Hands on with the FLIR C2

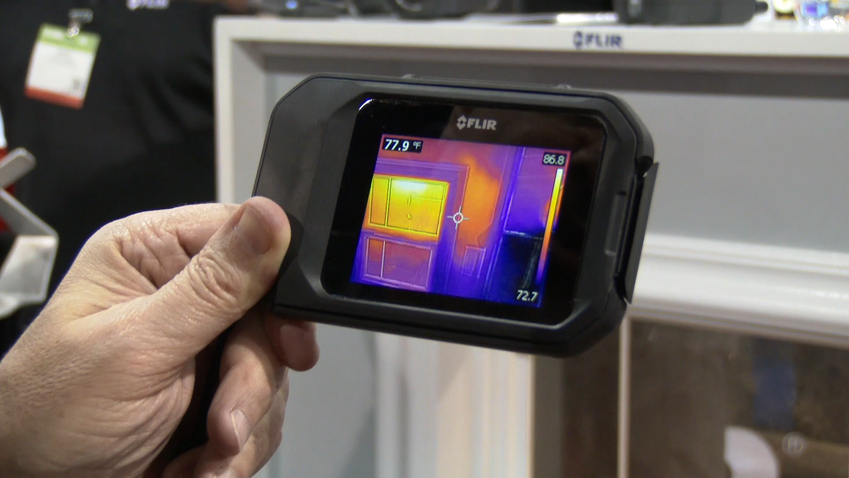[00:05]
On screen: spot 77.9°F
What we've got here is a demo wall and what we're seeing is that we have potentially missing insulation. We've got a bright three-inch screen.
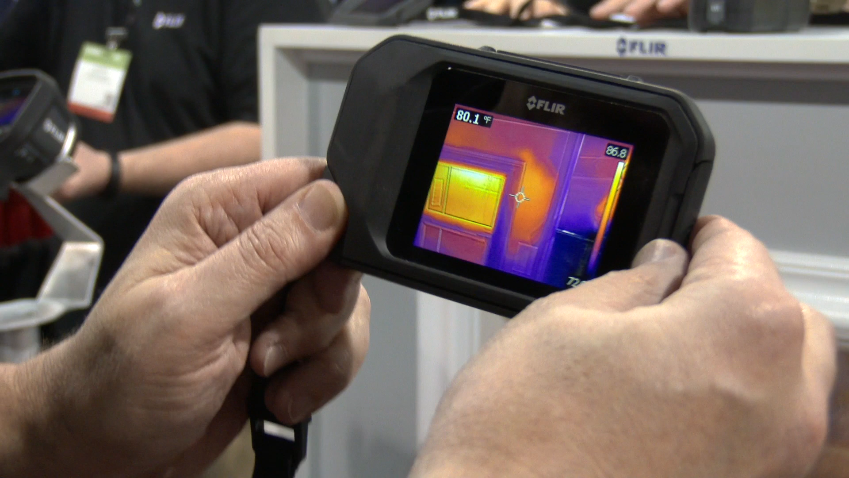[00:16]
On screen: spot 80.1°F
We've also got auto orientation so I can actually turn that camera and get a vertical view to easily show the full view of my wall.
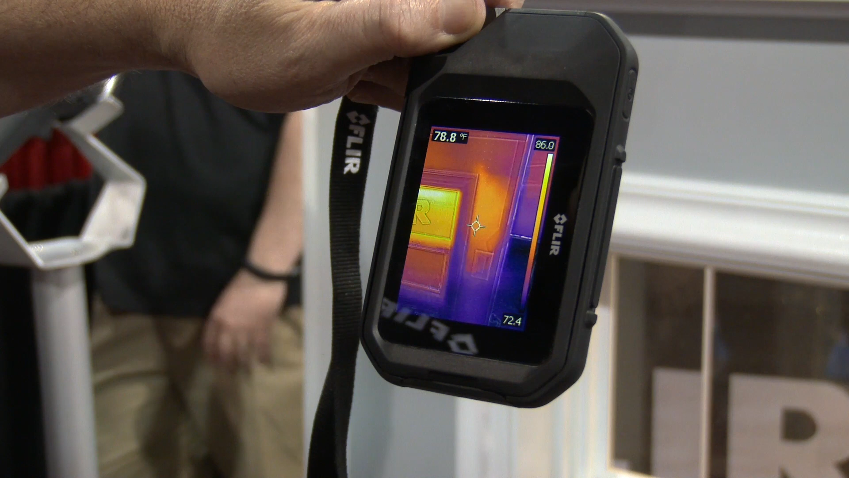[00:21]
On screen: spot 78.8°F
I can pan over and I can see that I have the existence of a hotspot here which is potentially a hornet's nest or bug infestation.
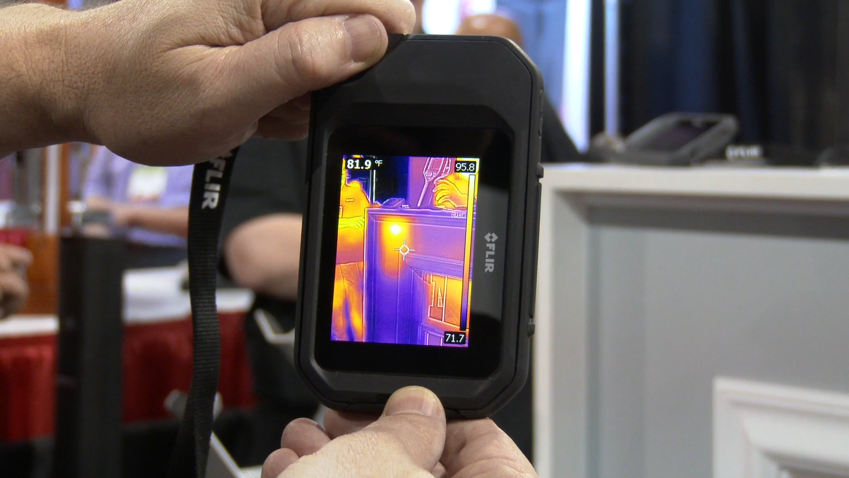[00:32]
On screen: spot 81.9°F
I can turn back here look at the demo wall and I see a cold
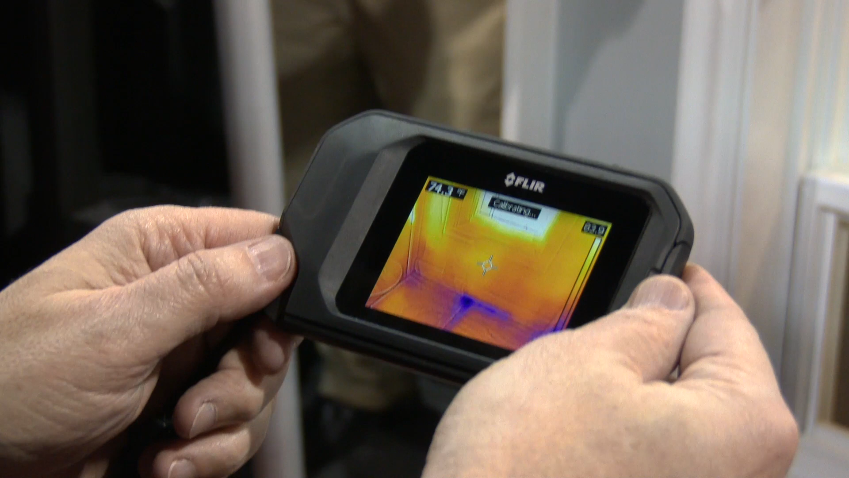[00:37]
spot and basically a cold spot is going to show up as either cold air infiltration or
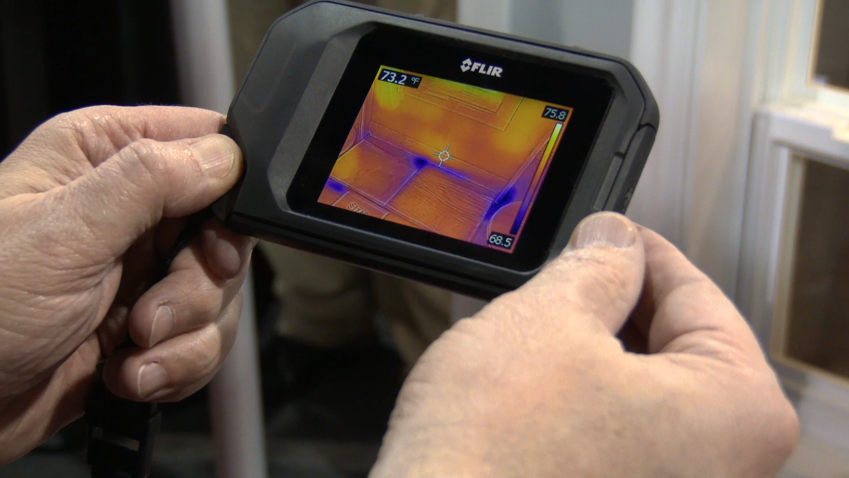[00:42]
On screen: spot 73.2°F
moisture and that shows up as a cold spot.
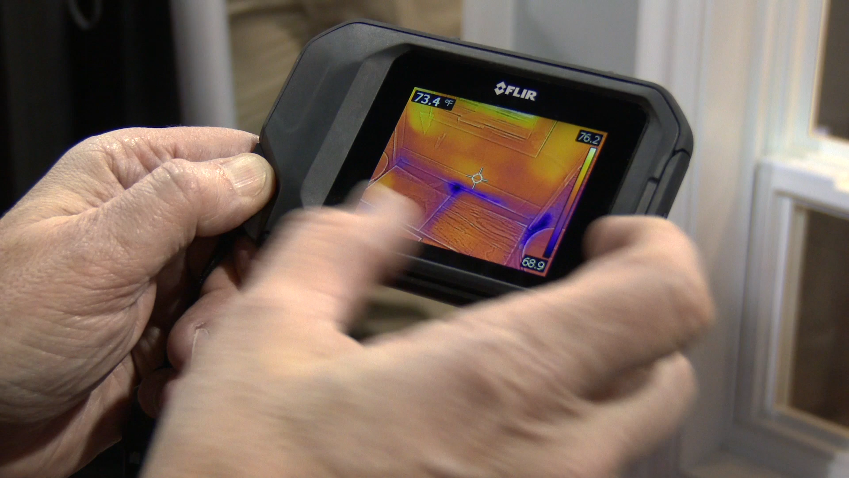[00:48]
On screen: spot 73.4°F
Again bright full three-inch touchscreen you can go in you can change pallets to have a little more contrast if you really want to accentuate some problems.
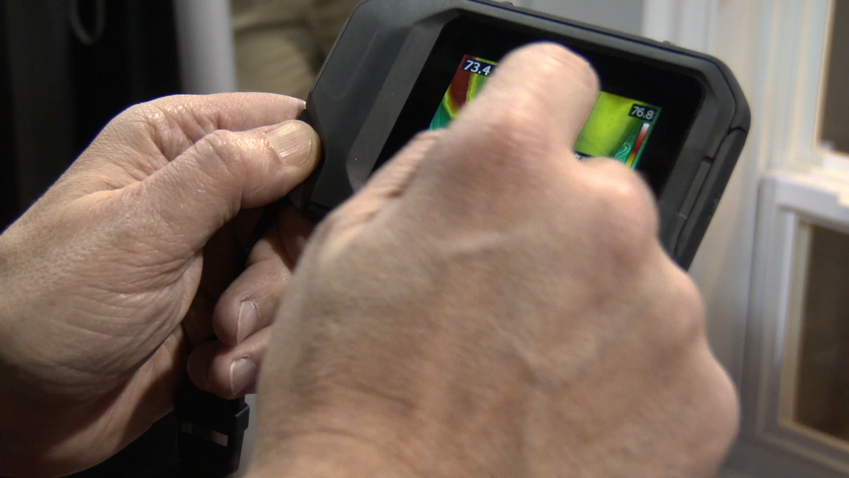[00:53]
Again it's visual preference.
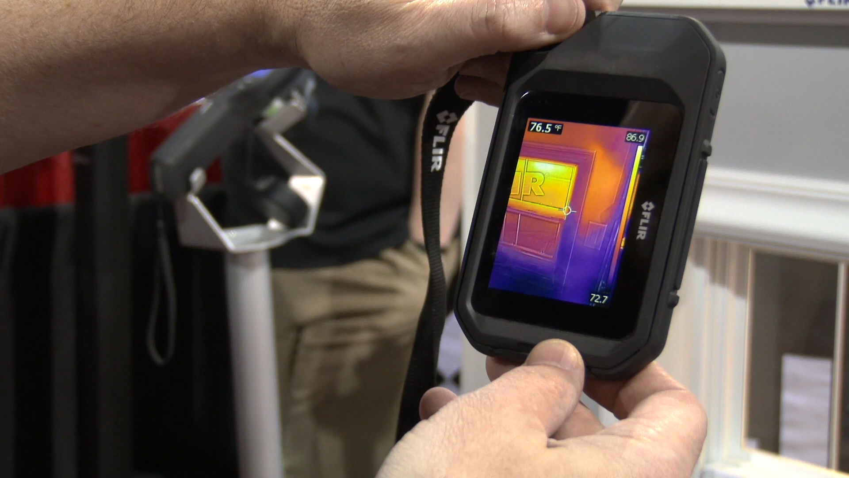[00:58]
On screen: spot 76.5°F
We also have a feature called MSX which is multi-spectral imaging and what that is it takes the
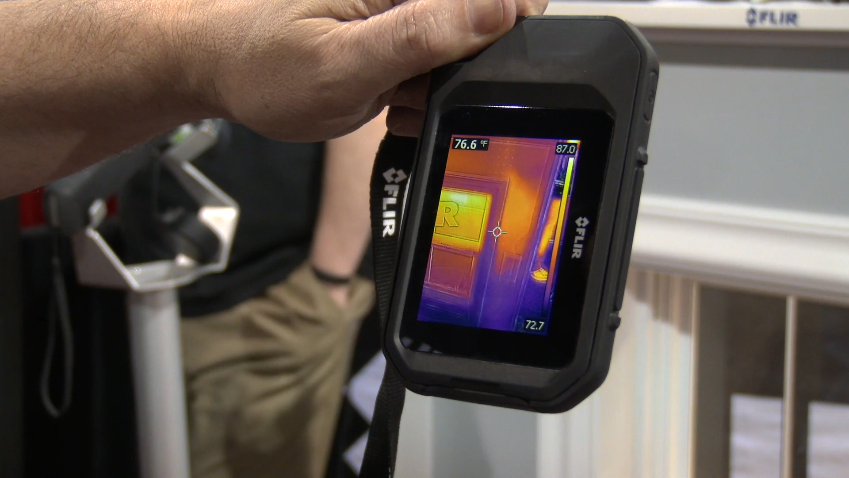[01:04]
On screen: spot 76.6°F
thermal image and it takes the visual image and it takes the edge from the visual image and augments
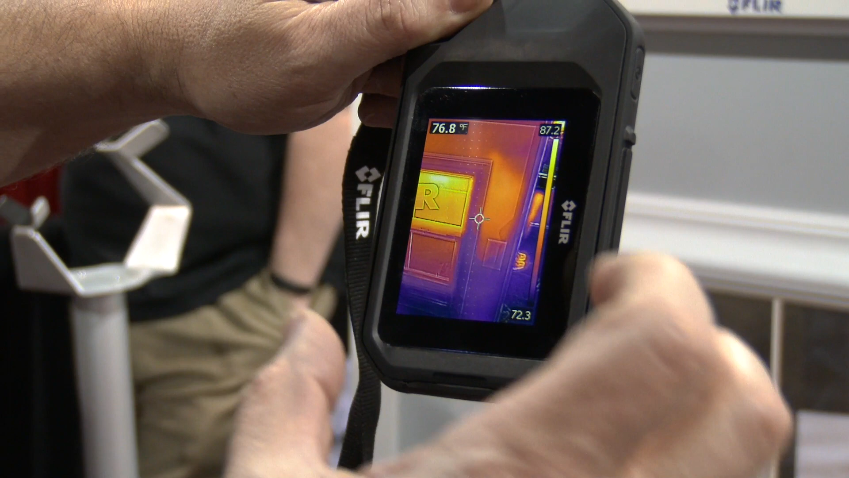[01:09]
On screen: spot 76.8°F
the thermal image so you can get visual cues of where your problems are.
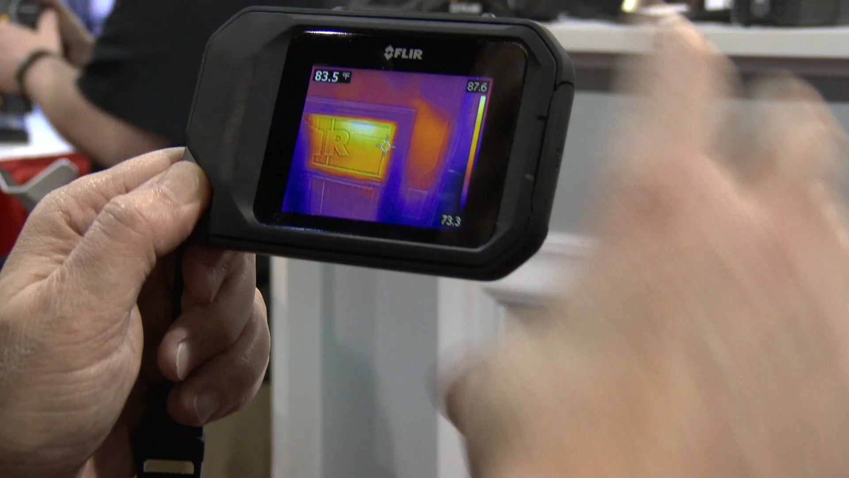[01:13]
On screen: spot 83.5°F
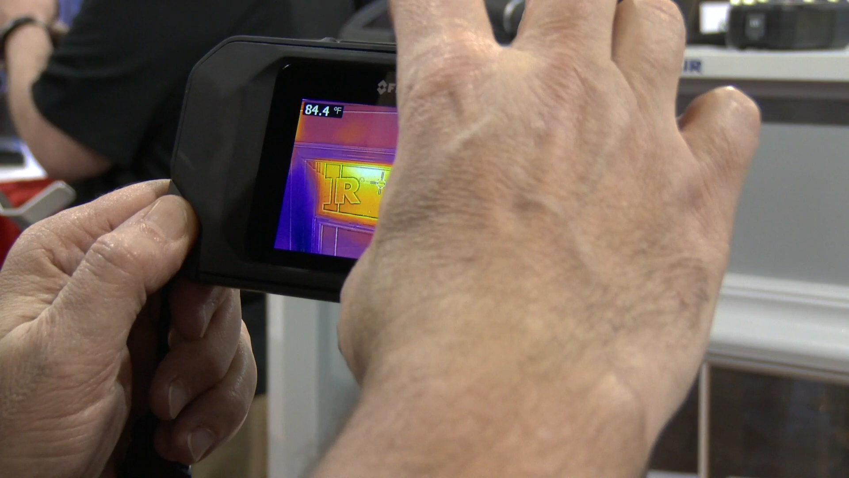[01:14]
On screen: spot 84.4°F
So we have a large button on the top when I pull that trigger we capture the thermal image and the visual image. You could do post-processing analytics on your on your images and you also can use those for reports. You can send those to anyone they're fully radiometric JPEGs which means the
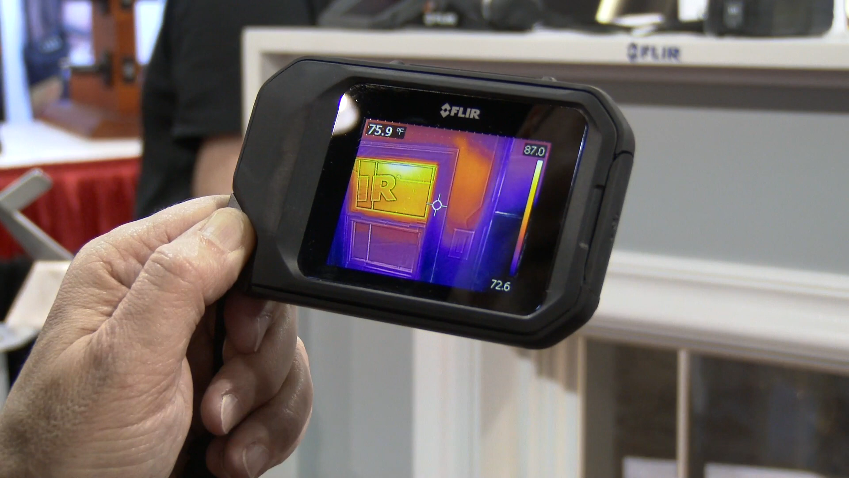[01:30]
On screen: spot 75.9°F
JPEGs can be shared but yet when you use the free FLIR tool software that comes with the product you can analyze each and every one of the spots. So you have 4,800 pixels of measurement. So we're showing the FLIR C2.